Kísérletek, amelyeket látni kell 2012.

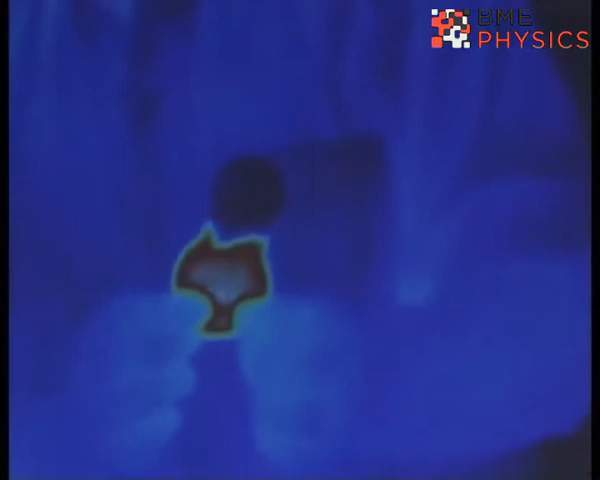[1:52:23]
hogyan emelkedik a hőmérséklete a párnácskának erre a hőfokra.
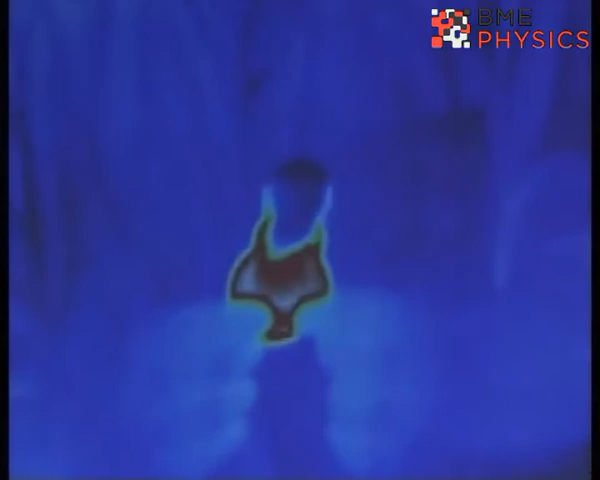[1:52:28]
Amint látjátok, a kristályosodás már megtörtént,
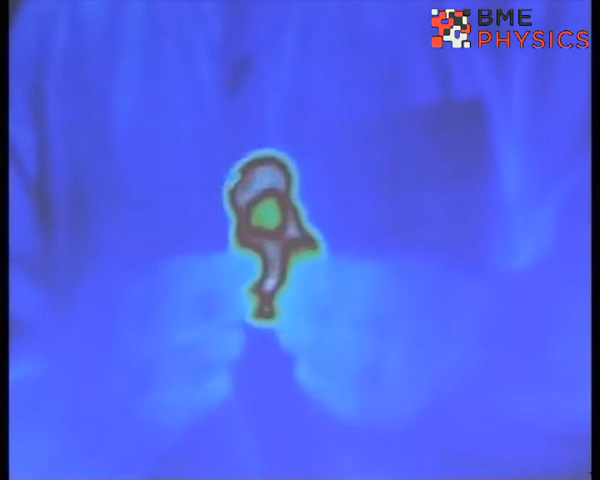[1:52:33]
ez már olyan, hogy kopogtatni lehet rajta, olyan kemény.
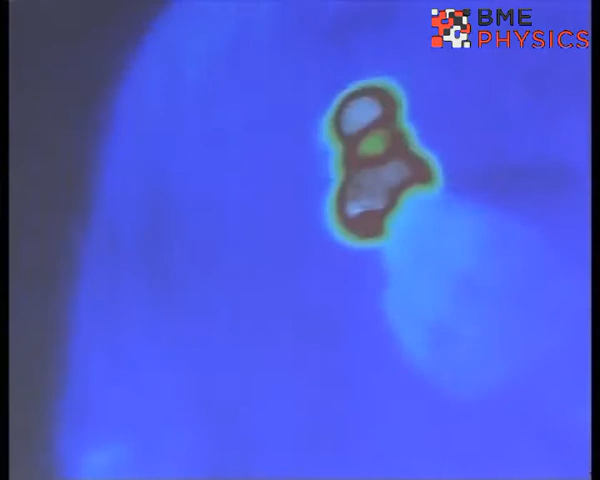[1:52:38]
Eddig pedig ez a folyadékhalma az állapotú volt.